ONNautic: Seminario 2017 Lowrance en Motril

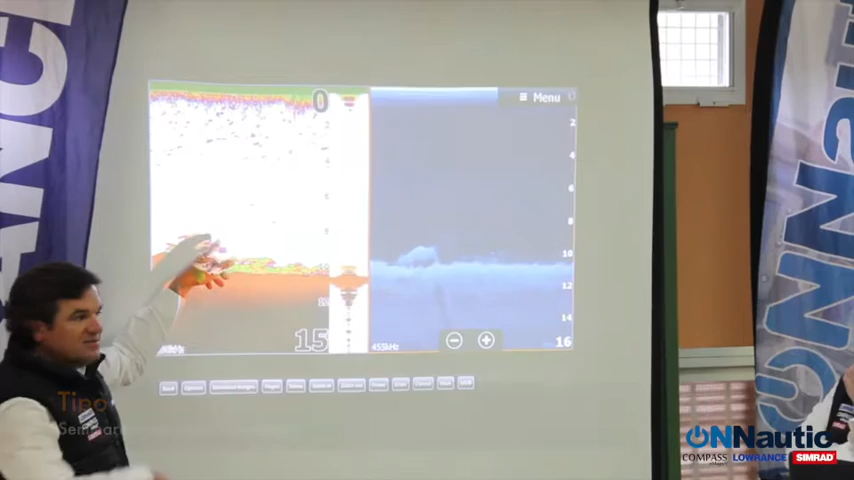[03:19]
Si hablamos de un traductor que da 83,200 o A255,800,
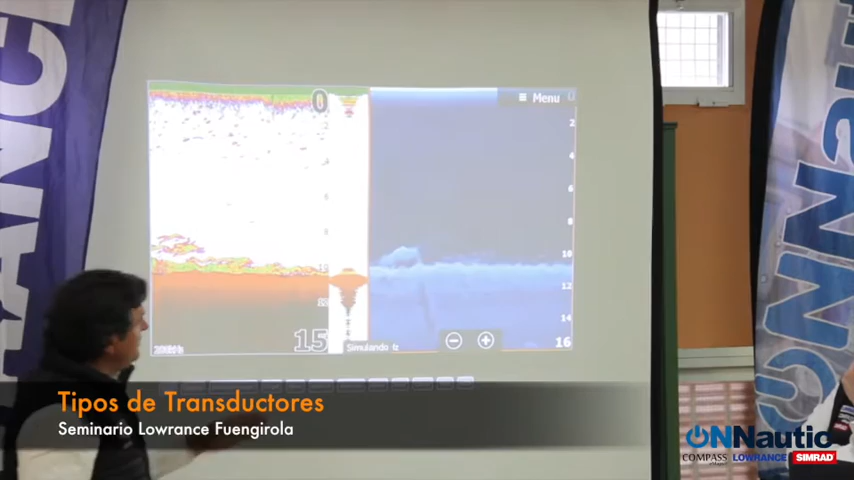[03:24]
corresponde a un traductor que te da modo sonda y modo double hand o estructural.
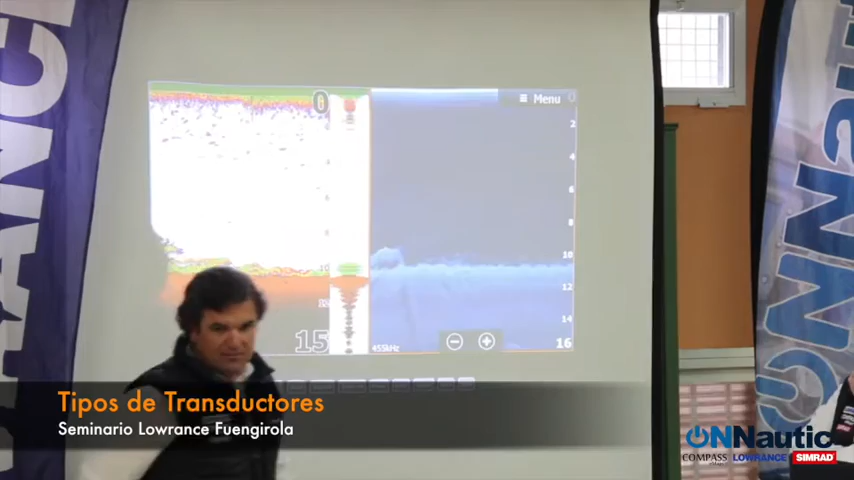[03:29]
Los modos de lectura son muy distintos. Es decir, una sonda es como si fuera un crucho,
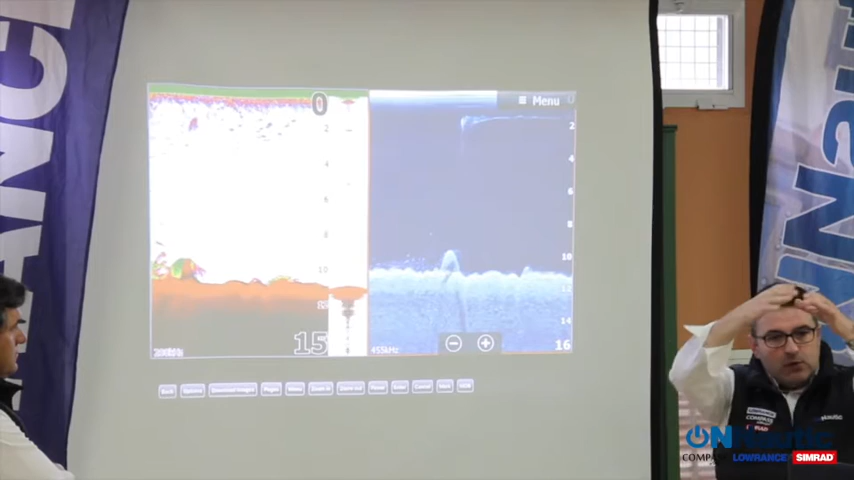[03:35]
un cono, y el damastán es un cono, pero muy, muy estrecho, digamos, en el eje delante-atrás.
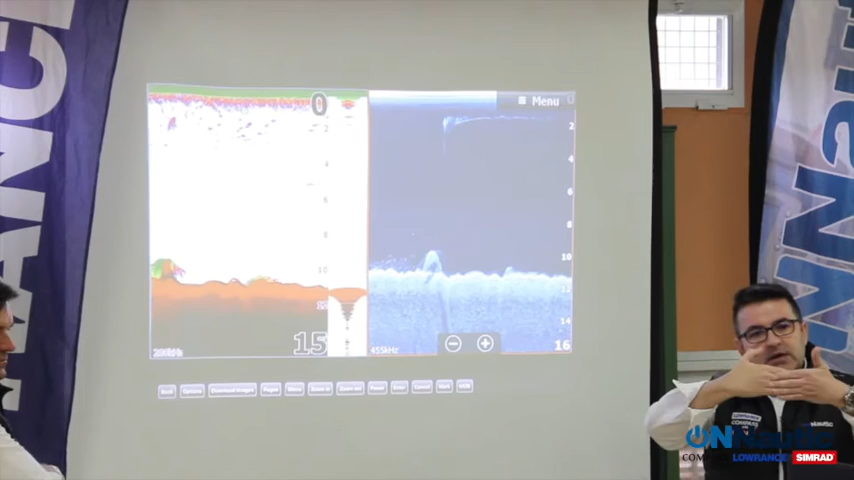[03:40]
En el eje izquierdo-derecha es como una corona.
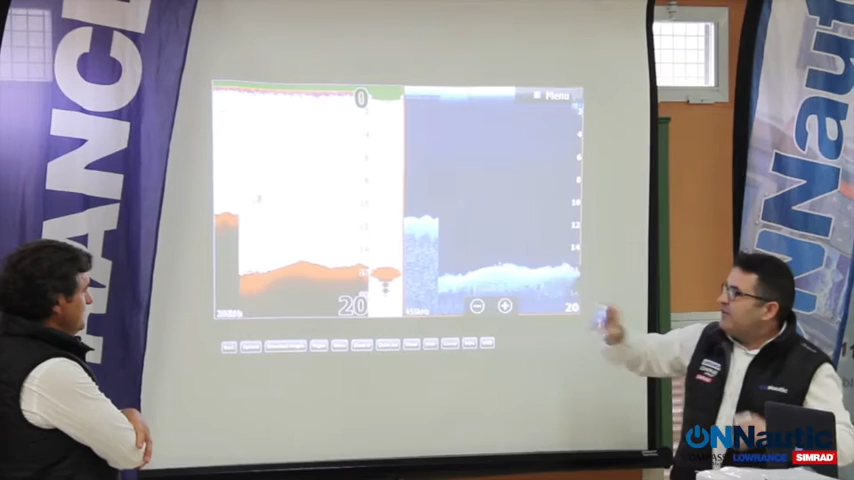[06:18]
Es como si fuera una pierna encima de otra, porque el tubo por debajo está puesto sobre bolones y está puesto.
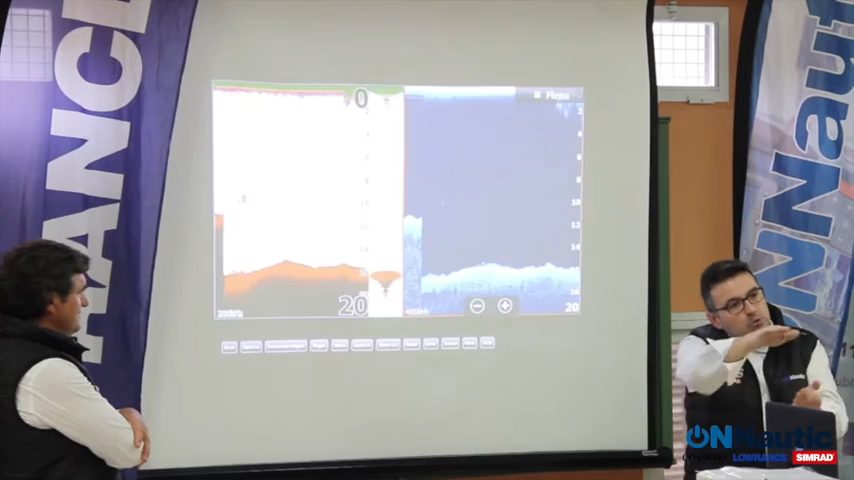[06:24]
Ahora vayas a ver cómo sale aquí.
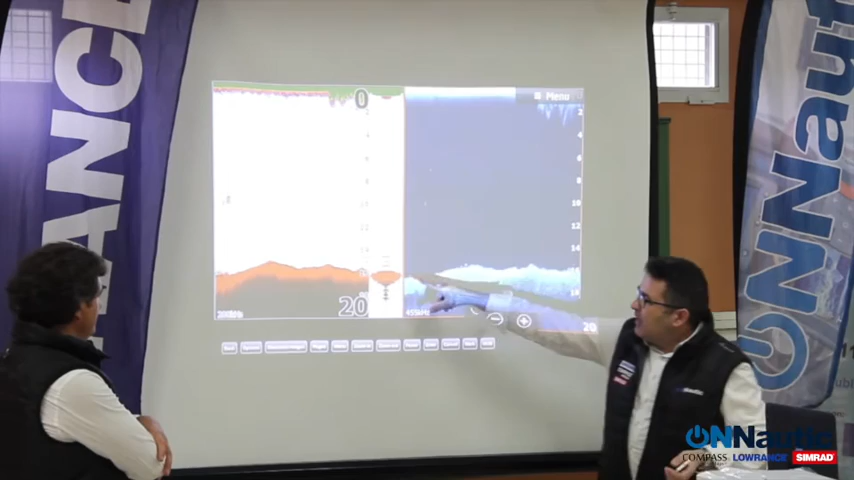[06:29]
Ya la está cantando, ¿no? No, esa está cantando la vida que hay alrededor. Son peces. Peces, peces, peces.
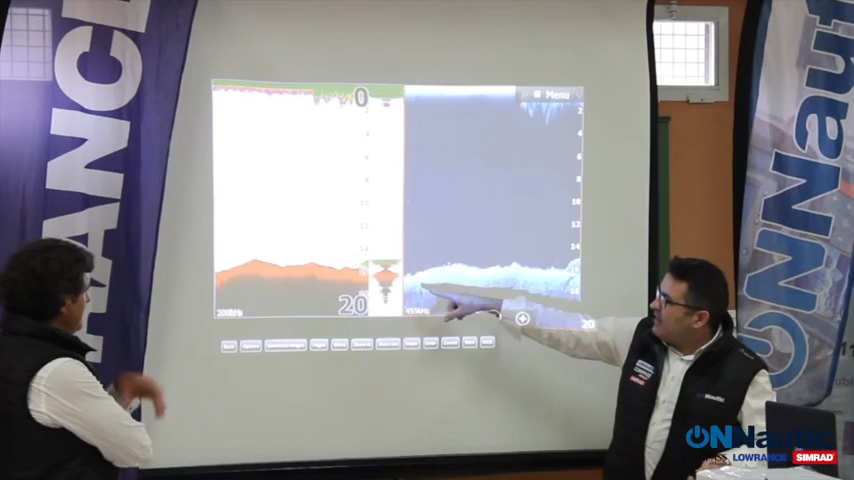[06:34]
Y ahora mirad, ¿ves? ¿Ves los dos ecos? Uno y otro. Mira lo que está saliendo en la gráfica.
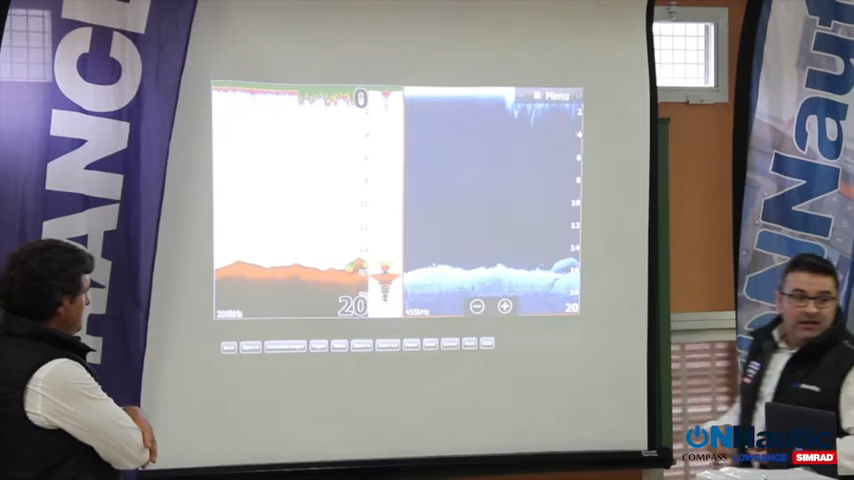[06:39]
Está cantando el tubo y la superficie de abajo del tubo.
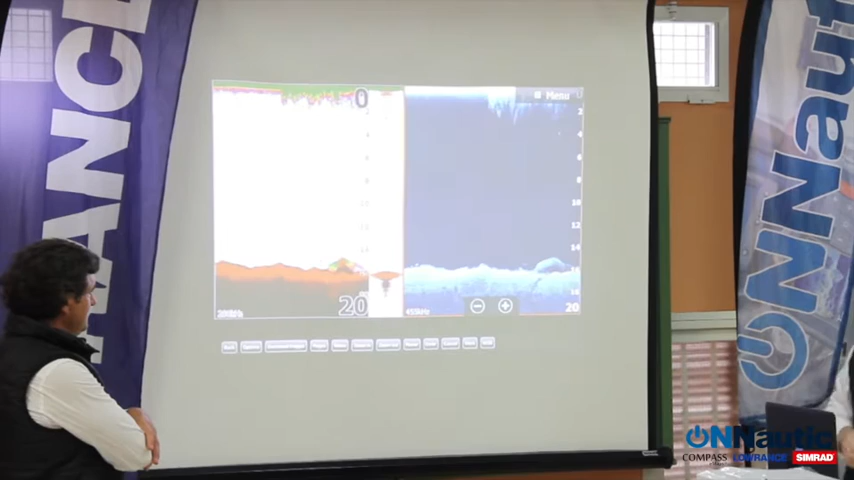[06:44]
Por eso por aquí sale como oscurecido, porque aquí es un eco más débil.